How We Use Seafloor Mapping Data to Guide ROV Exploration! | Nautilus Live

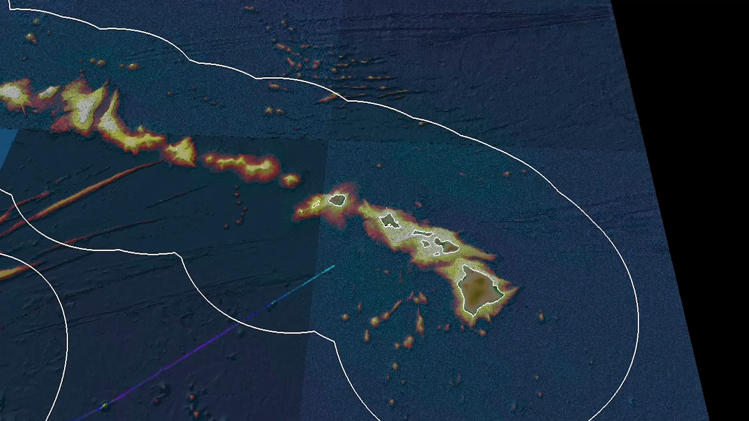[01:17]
So we're looking at data in FlaterMouse,
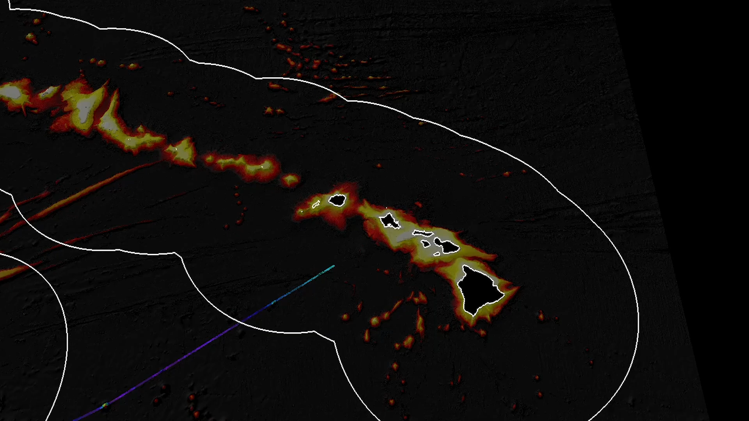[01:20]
which is a software we like to use for visualizing our ocean mapping data.
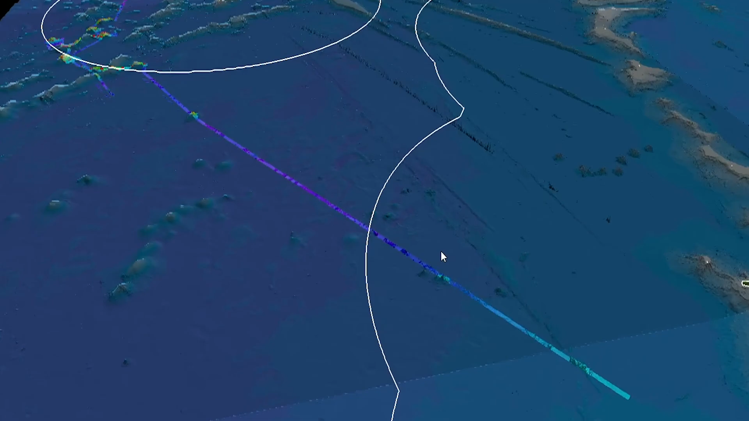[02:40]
So we spent about three days transiting from Honolulu to the Johnston units of
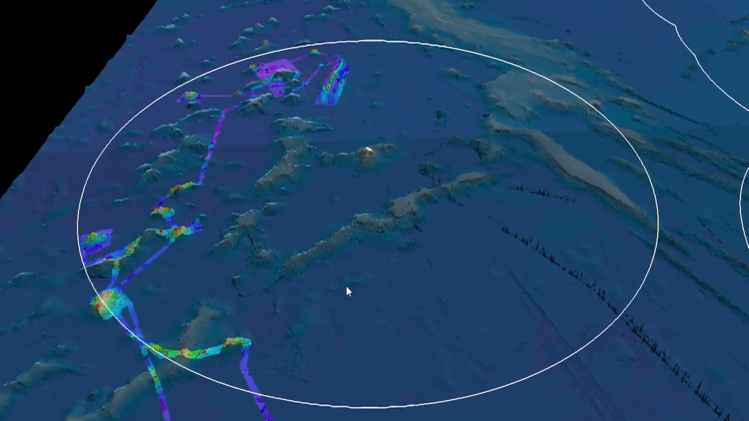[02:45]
the Pacific Remote Islands National Monument. And so the circle that we're looking at here is the Johnston Atoll EEZ.
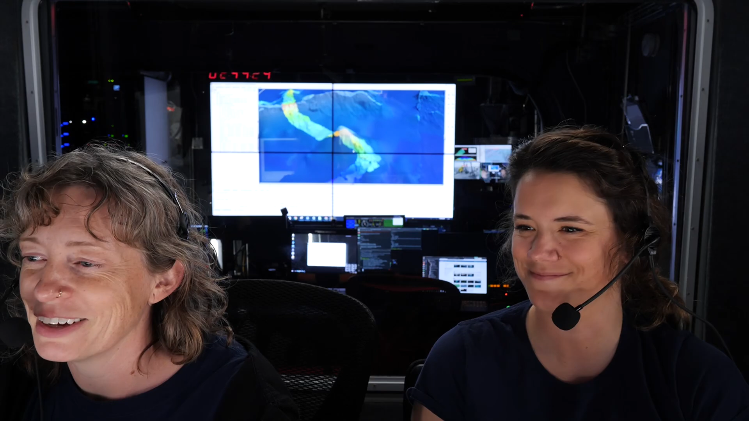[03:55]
We always try to hit anything that looks interesting. And if I just turn off the coverage, this is what it looks like when there's no coverage. So this is the satellite altimetry data. It's very smooth. It doesn't show you any features. It gives us an indication that there's something there.
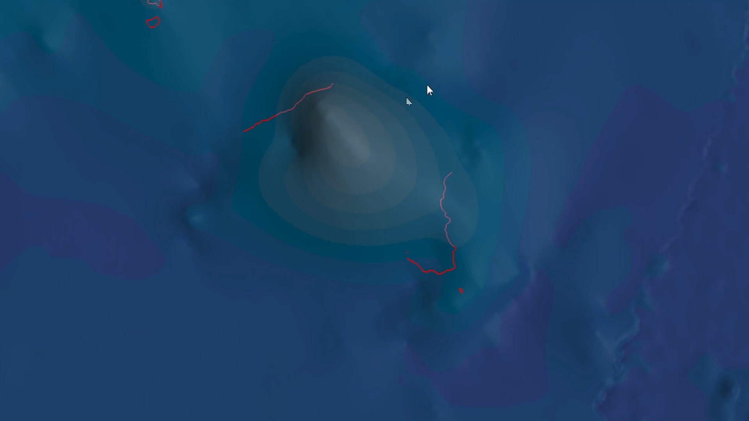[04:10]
But then when we actually go over it with our sonar, we start to get really nice detail.
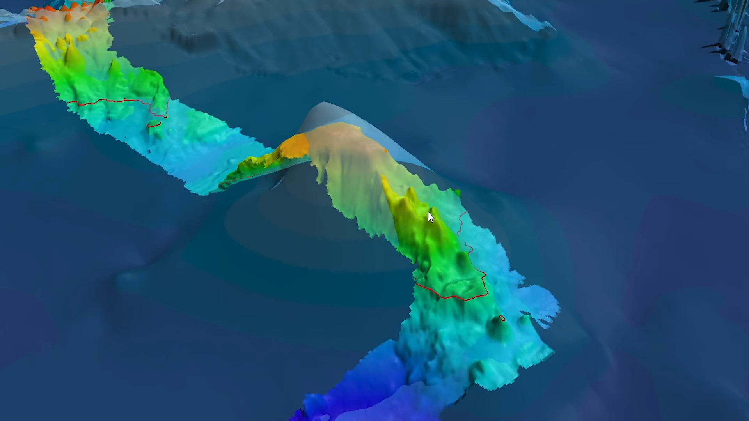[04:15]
And we can see this is a guillot or a flat top seamount that we passed over.
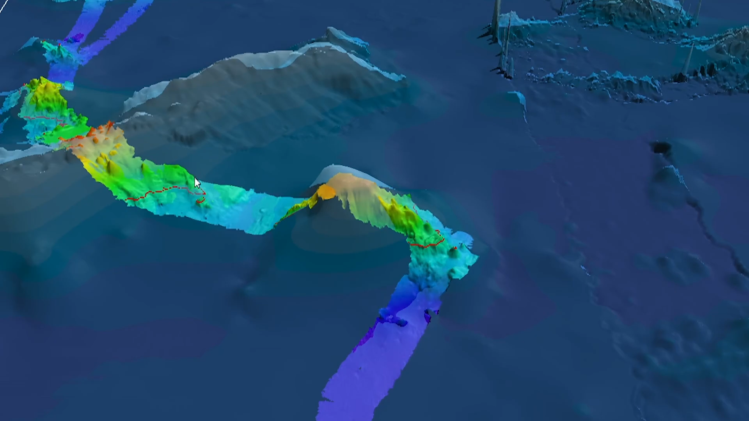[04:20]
We continued along and mapped our way along the edge of the EZ. And one of the first seamounts we encountered was this one, which is Target 3 for NA141.
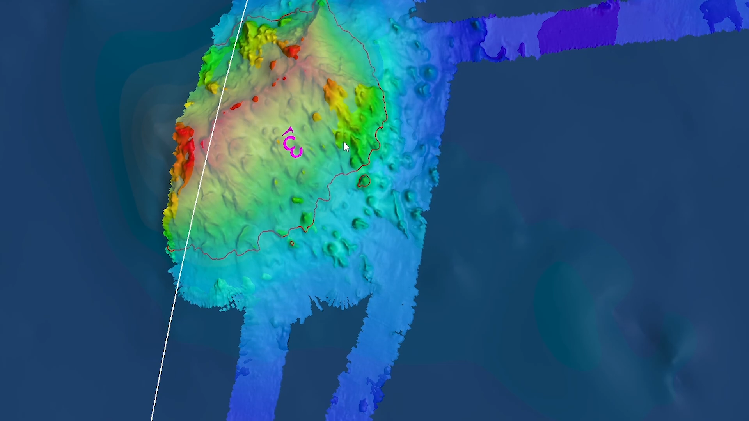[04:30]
And though I can't split it out now, on our first pass, we only got to go over this once. So there was just one kind of pass over the top of it.
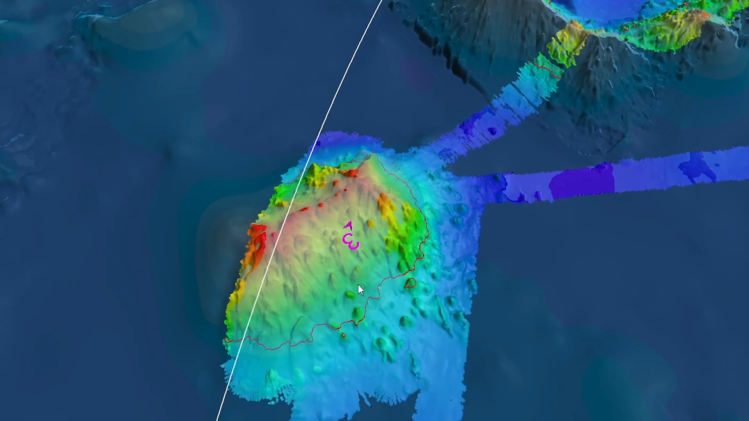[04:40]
And we all kind of got the feeling that we wanted to come back because it was such a really large seamount. It's massive. We still didn't even finish it. We did as much as we could when we came back to hit it on our way out.
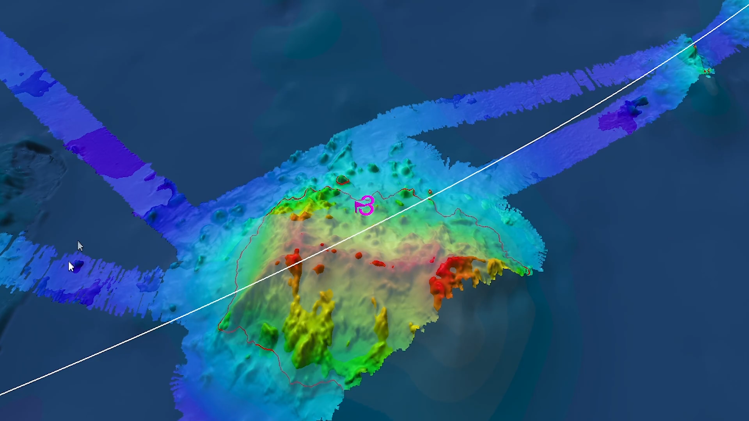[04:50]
But you can see there's still quite a bit of potential seamount to go.
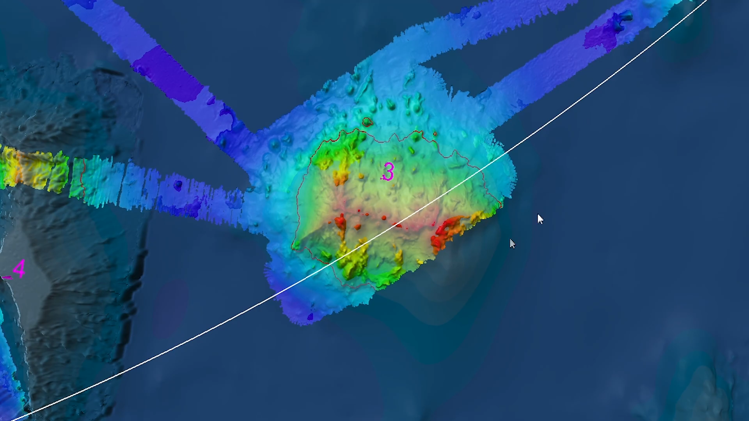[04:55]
So we got a pretty nice top of it.
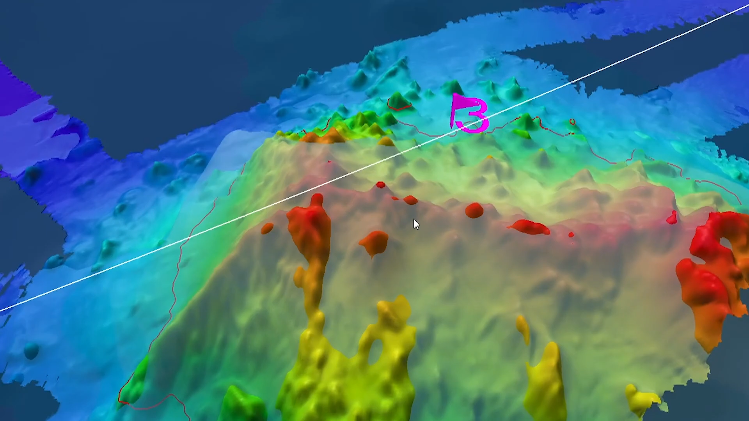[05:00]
And if I turn off the satellite alchimetry so you can see it really clearly,
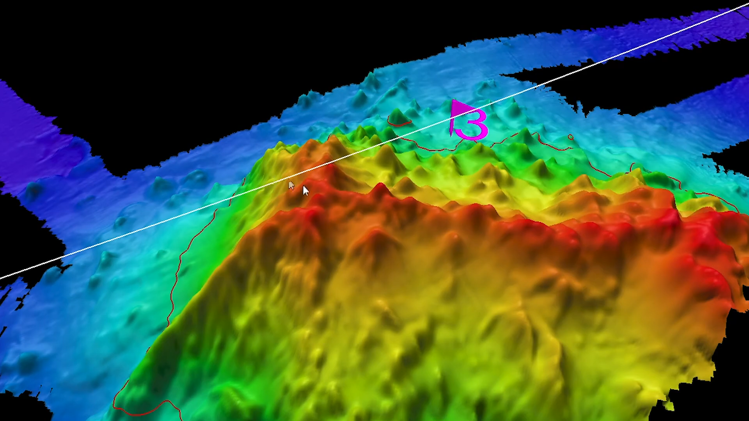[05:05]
just some really nice detail on that Target 3 seamount.
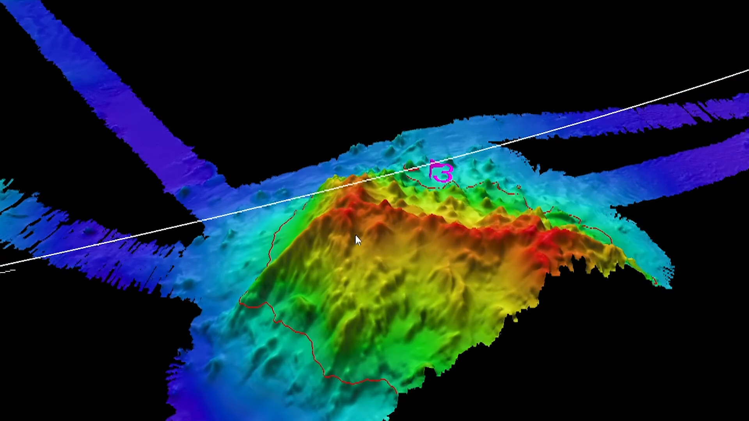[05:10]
It's really such a difference, isn't it? Oh, yeah. I mean, sometimes you could be like, eh, you know, with smaller features, did it really add much?
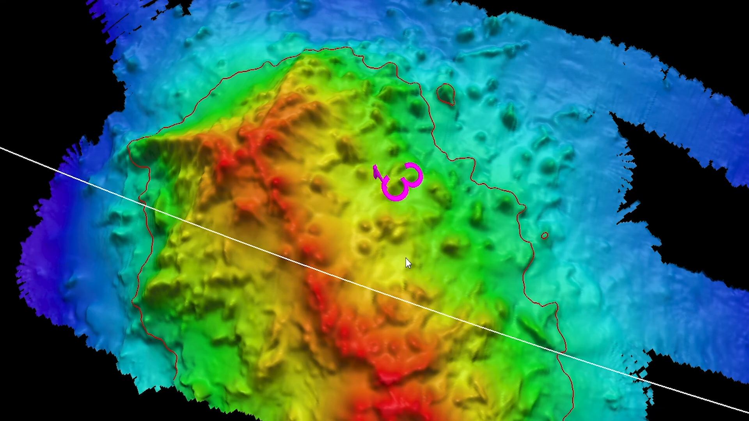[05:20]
It adds a lot of detail and the kind of detail that the scientists want to be able to plan their dives. They like to target ridges typically and features with a lot of
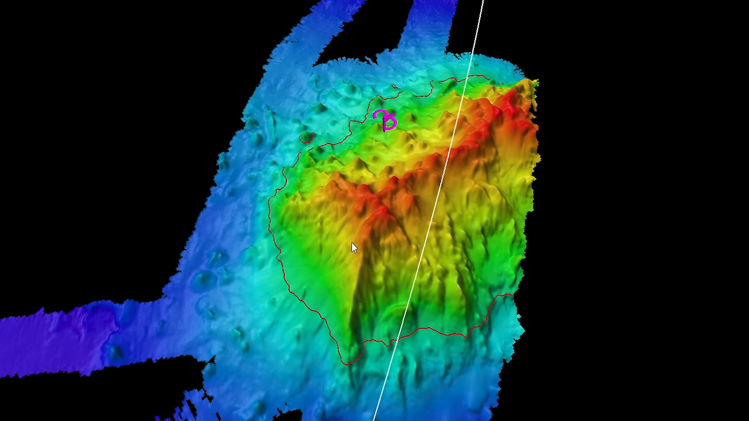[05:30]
topographic difference so that things can hold on to it. So this kind of map will let them make their dive plans much more easily without a lot of guessing.
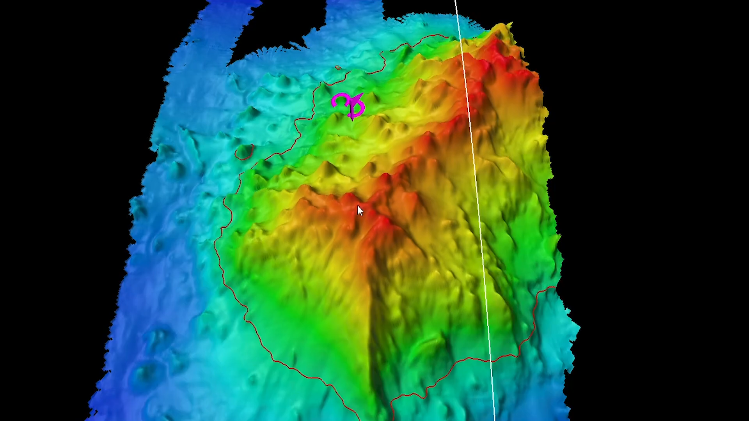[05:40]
It's a better indication. So after Target 3,
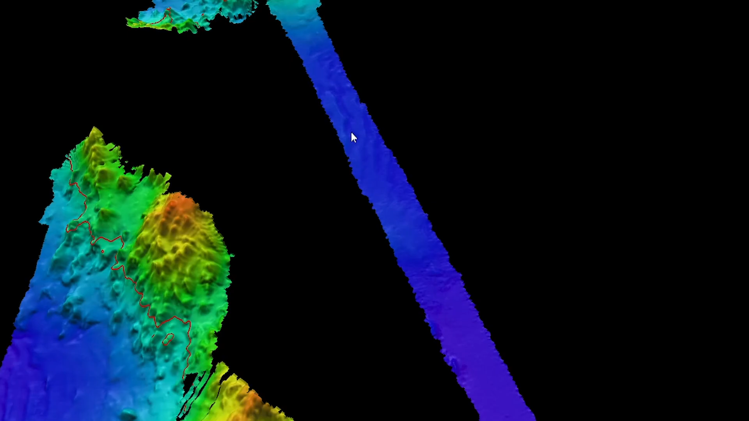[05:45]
we continued up and hit this target, which is number 2.
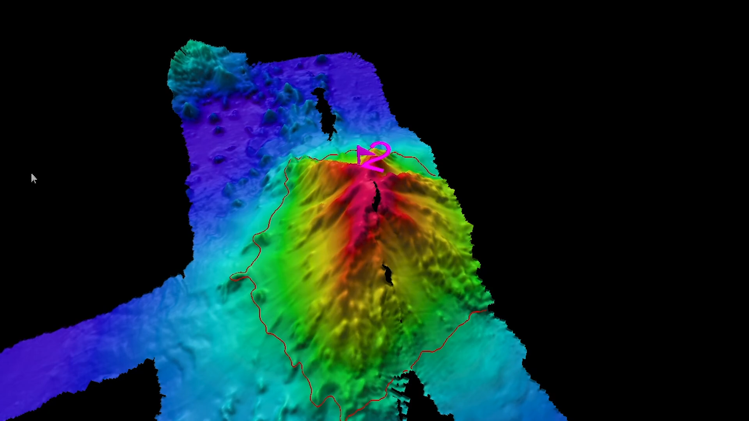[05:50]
I will now turn on a little bit of background bathymetry.
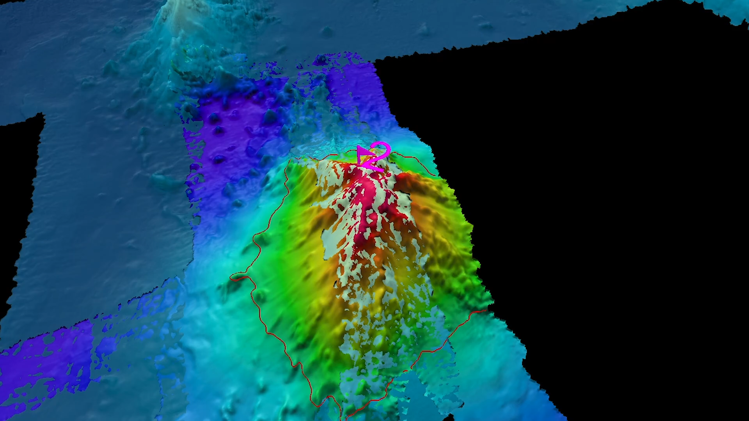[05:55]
So the reason it looks like there is a gap in the top of that one is because the seamount was partially mapped already.
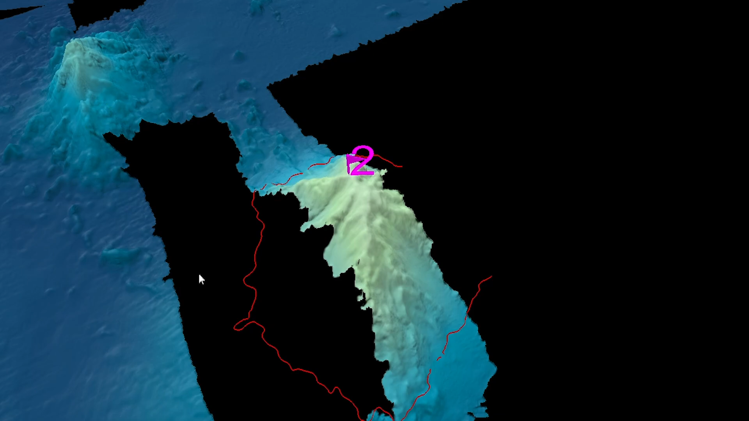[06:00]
So that was the data that did exist. And I believe that was a nautilus pest, which is pretty cool.
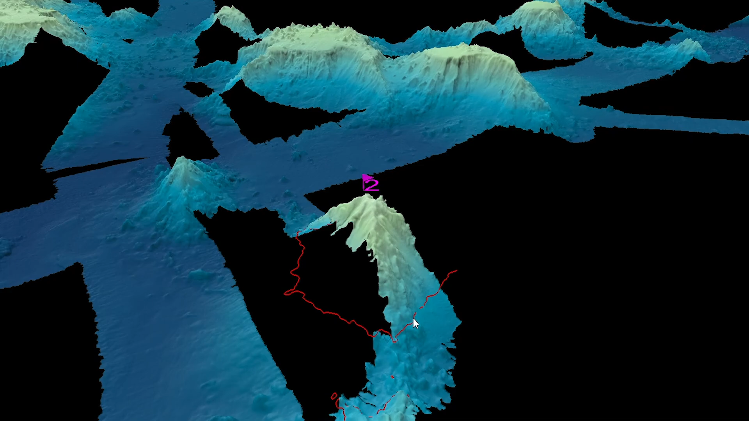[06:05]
We did that a few years ago. But we wanted to try and get the sides of it as well in preparation for dive planning.
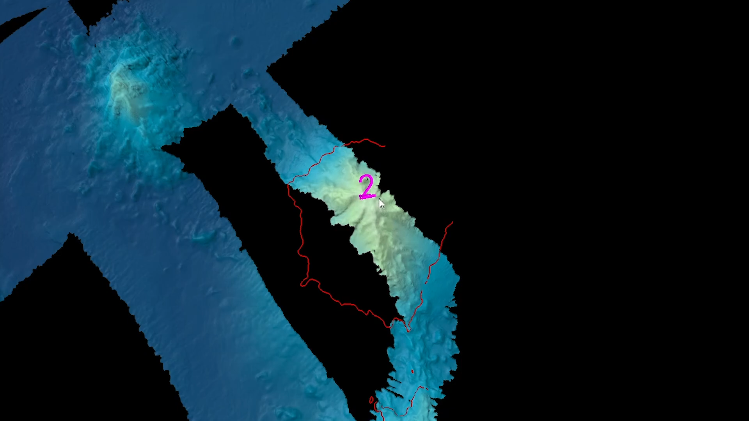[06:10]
So if I turn our coverage back on and turn that one off,
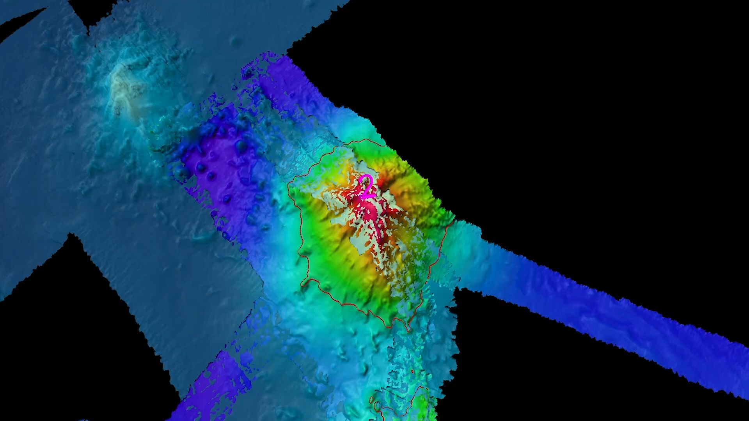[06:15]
you can see we got nearly complete coverage on that seamount number 2. And so totally ready for the next expedition. Continuing on, we passed over Target 6, another pretty cool seamount.
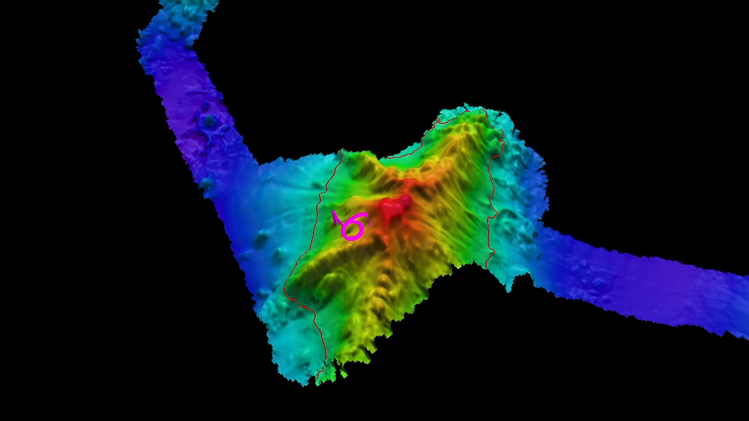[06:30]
And if I turn on the base map for that one, I'll just turn on the GMRT.
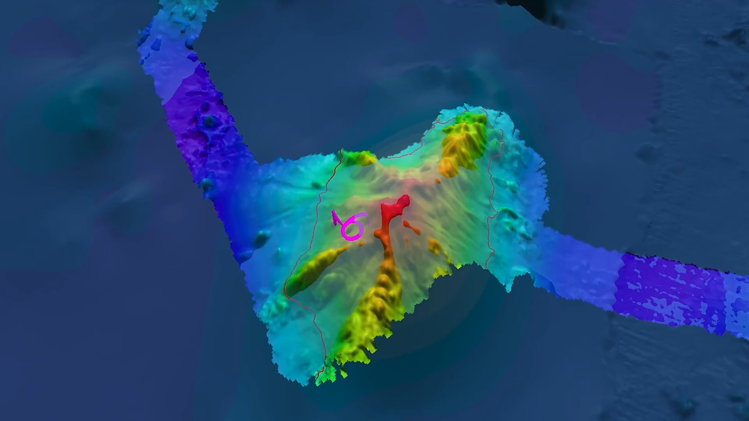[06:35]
Again, completely unmapped. Nothing there to see.
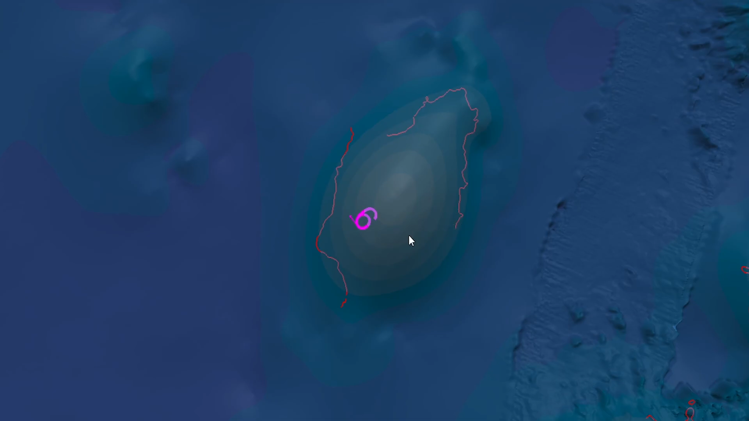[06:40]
Just a gentle bump in the satellite altimetry. But with the multi-beam sonar, getting really nice detail.
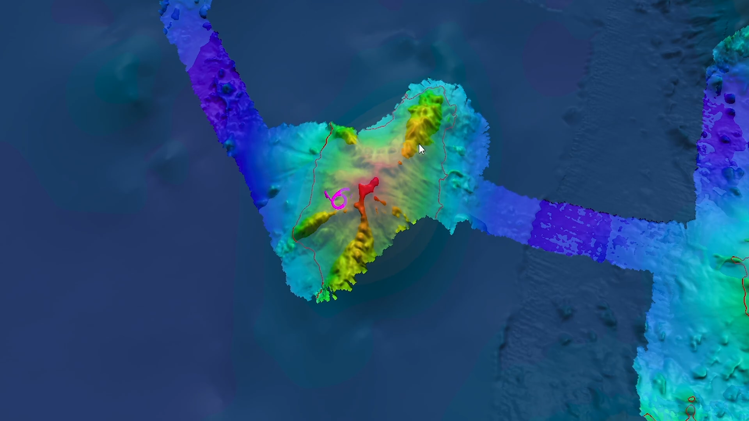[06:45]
The multiple kind of star-shaped ridges that you get on some of these seamounts.
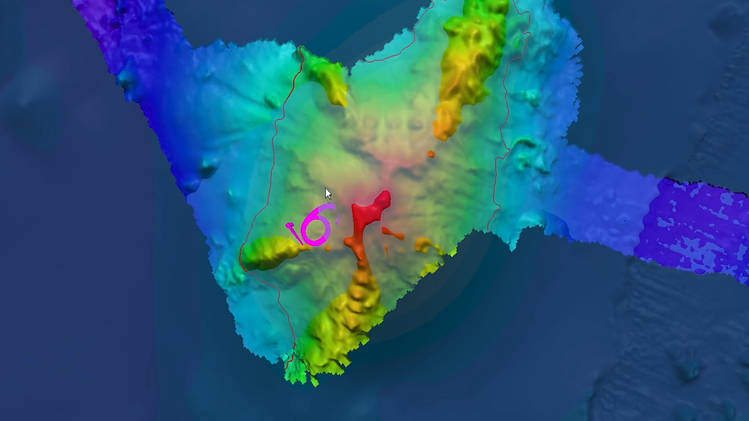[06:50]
And just really, really great detail. We continued up. And all of this took this kind of gentle move to our main area. It took a couple of days. We just kind of progressed over there. This is a huge area. And that's part of the thing that, part of what people may not understand, how gigantic these areas are.